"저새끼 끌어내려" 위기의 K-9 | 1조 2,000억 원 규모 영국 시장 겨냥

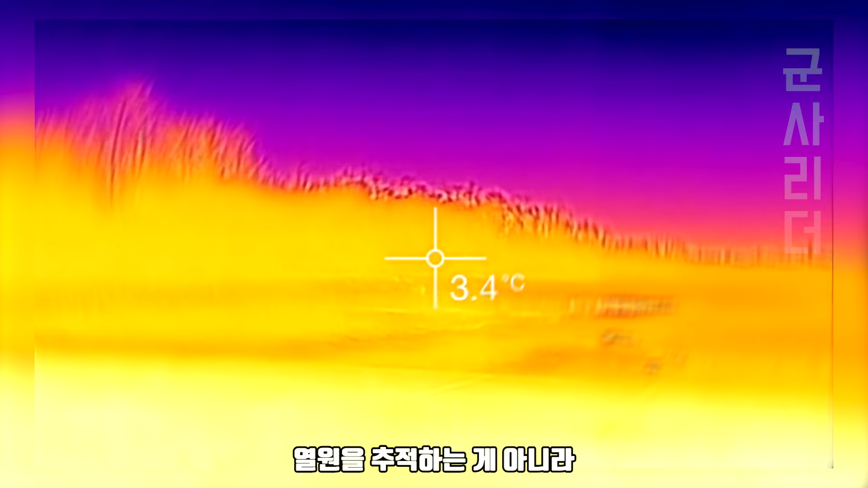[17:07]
On screen: spot 3.4°C
온도별로 물체를 구분하는 기능까지 추가되어 기만 난이도도 높아졌습니다.
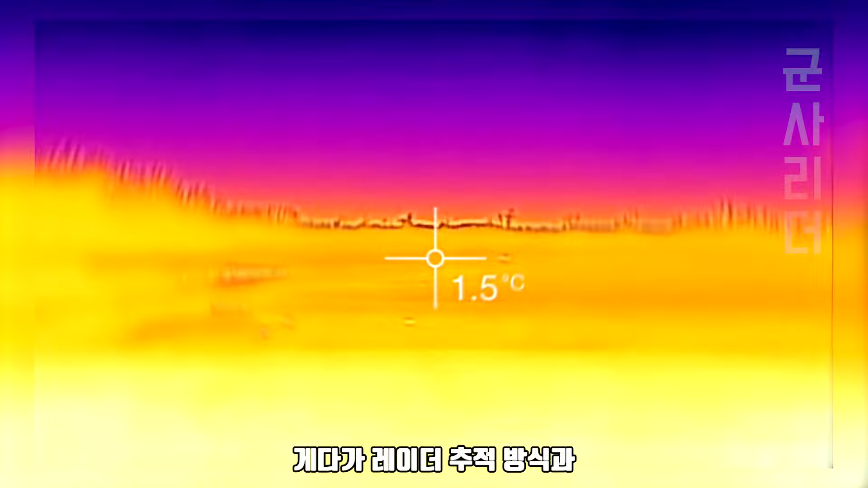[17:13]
On screen: spot 1.5°C
게다가 레이더 추적 방식과 적외선 추적 방식을 연계하면 추적 능력은 기하급수적으로 높아집니다.